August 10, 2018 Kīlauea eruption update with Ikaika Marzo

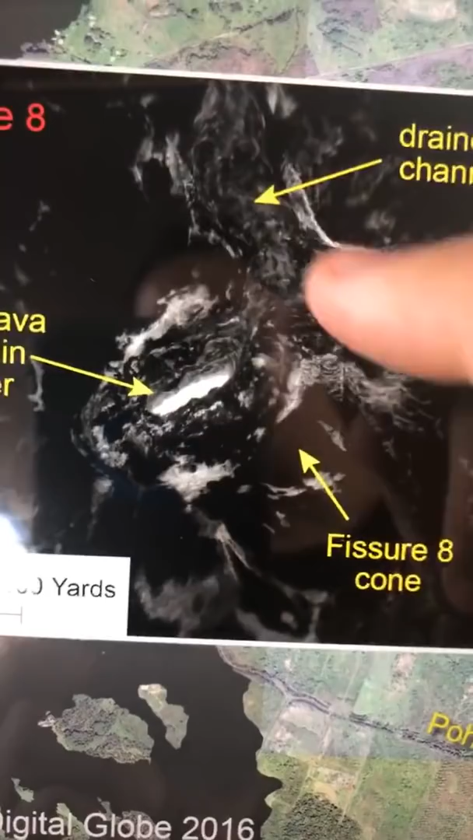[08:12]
there but basically the lava is only down at the very bottom and you know a couple spots in the channel like i was saying that don't actually appear on